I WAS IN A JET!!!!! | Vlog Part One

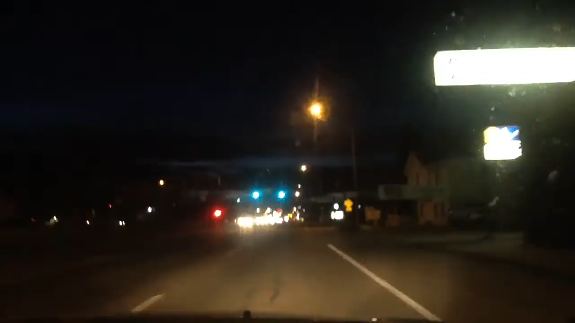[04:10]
Brother D is recording my driving here. And I think we're on speaker. Am I being heard? Hi, whoever this is watching this exciting video of us driving down 200 North, howdy doody. I'll try not to get in a crash so that we can protect Big D.